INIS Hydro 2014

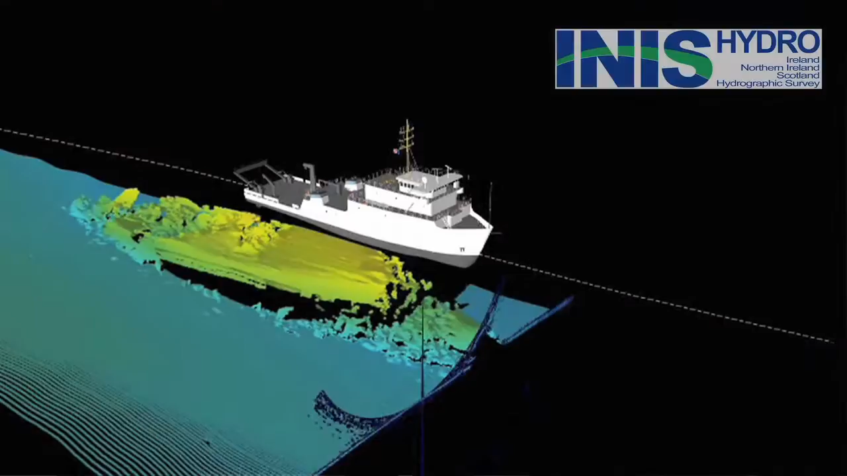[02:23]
and the sound is emitted in an arc or a swathe beneath the ship, and the echo is listened for.
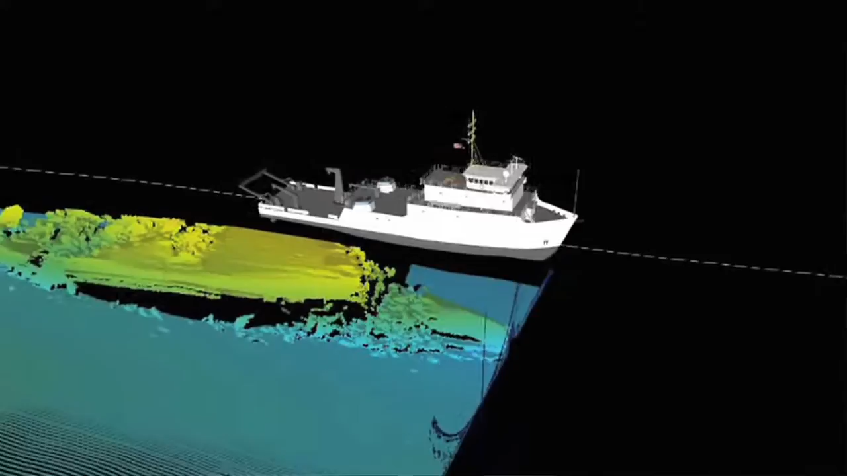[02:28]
When these data come back,
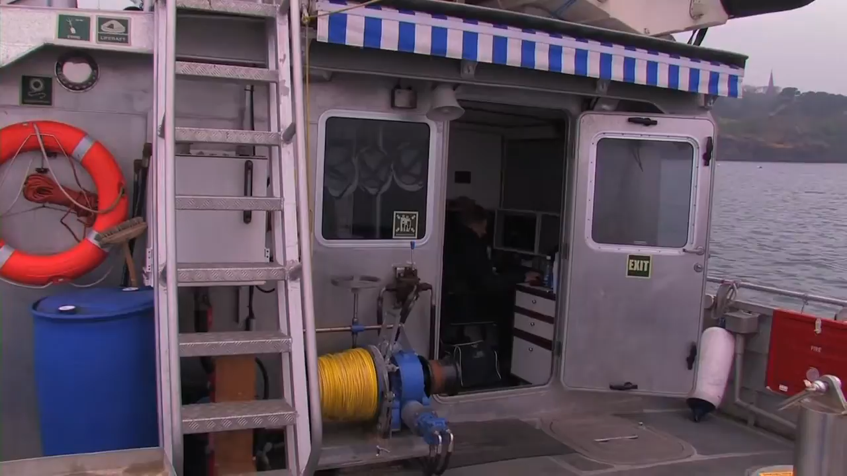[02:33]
they're processed on board the ship using information that we know about the speed of sound in water,
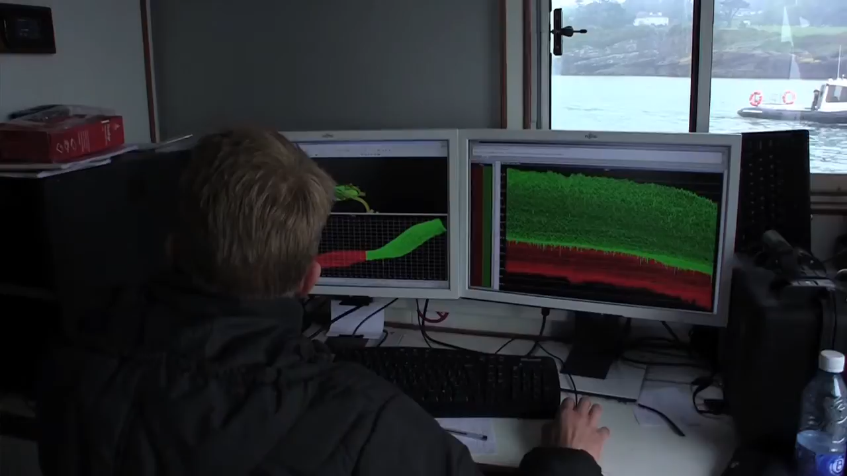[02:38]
and from this the time it has taken the echo to return is worked out, and therefore we can work out the depth at that location.
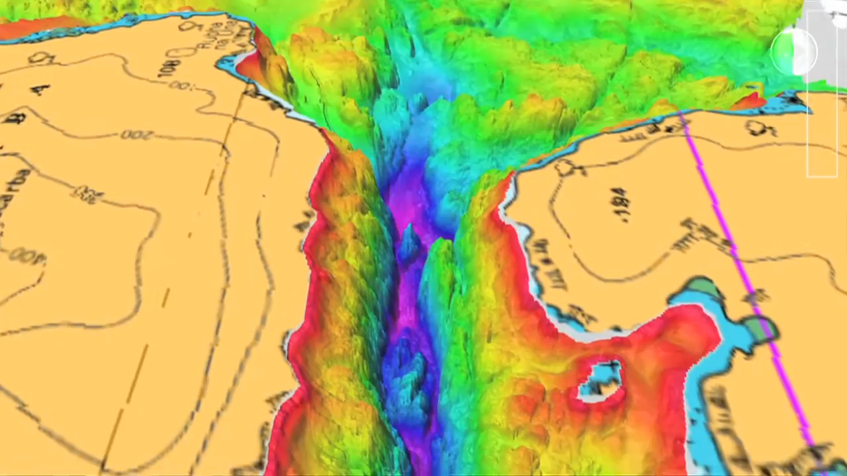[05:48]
This funneling of the currents creates a constriction, and with the
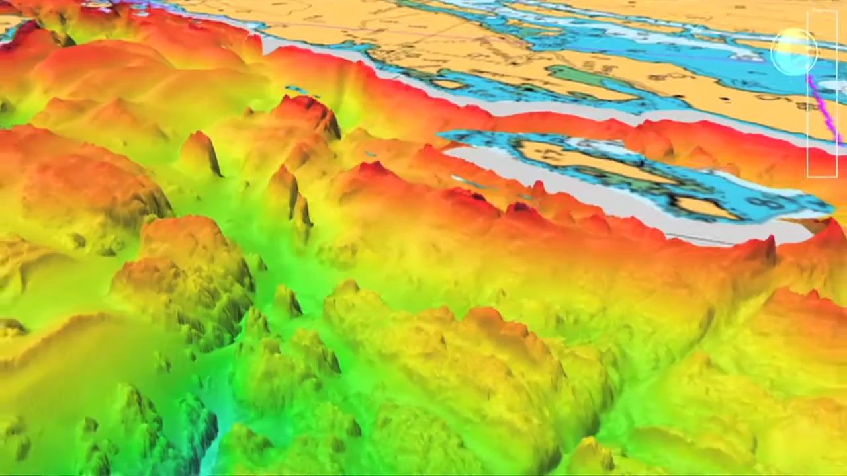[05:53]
really interesting seabed topography with large cliffs and steep drop-offs creates this whirlpool effect.
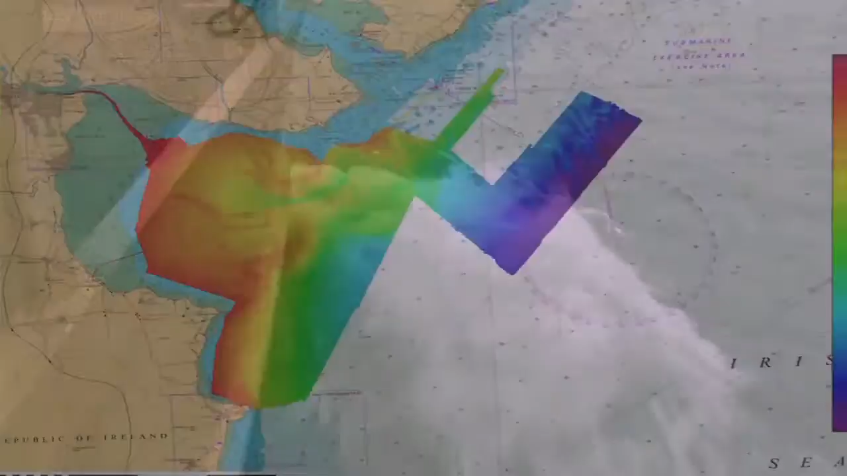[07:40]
What we've come up with now is a really good 100% coverage of the seabed in Dundalk.
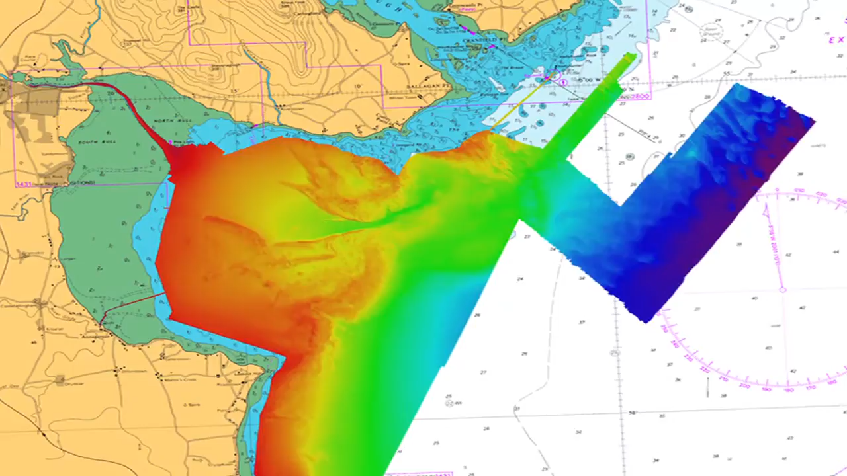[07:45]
There's quite a significant fault that runs through the bay from east to west, which has been backfilled with sediment.
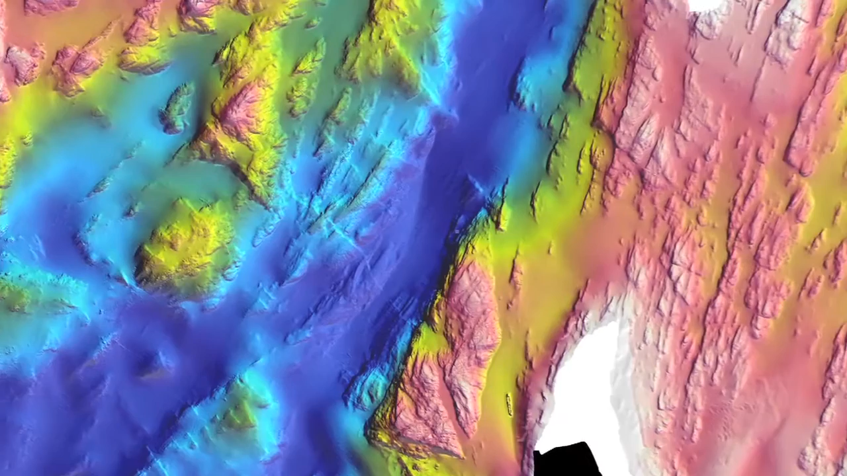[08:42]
From World War II flying boats to
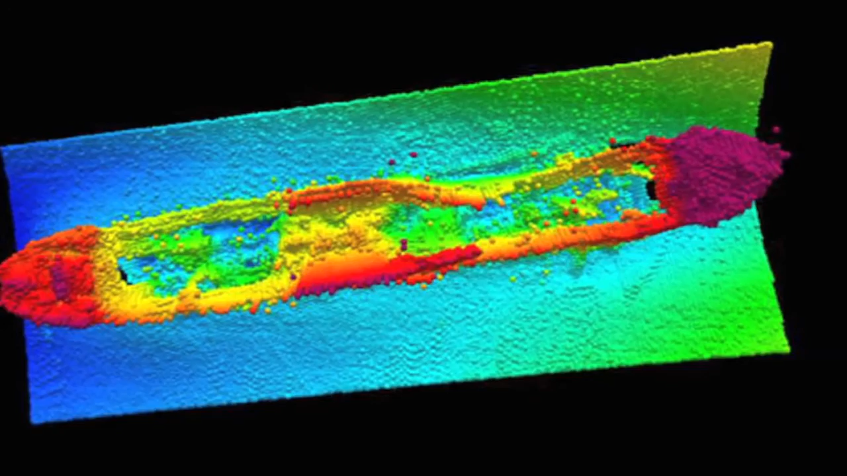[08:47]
cargo ships that were lost in a violent storm off the Isle of Belnahua in 1937.